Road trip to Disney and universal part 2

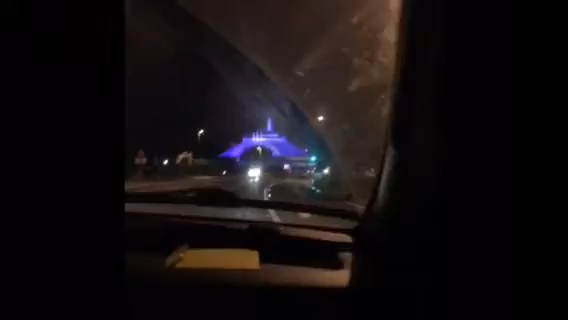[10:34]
I'm just like, oh my god, it's a castle. Oh my god.